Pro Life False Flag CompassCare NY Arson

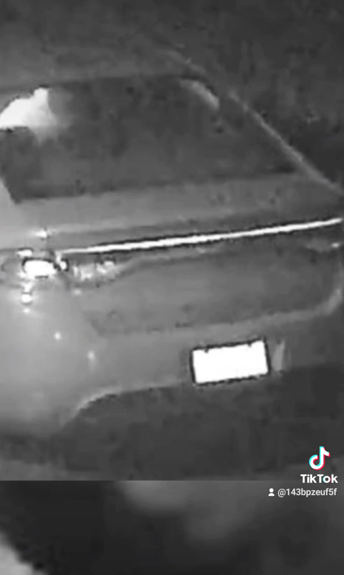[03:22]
That's a strange looking license plate. Must be one of those pee plates.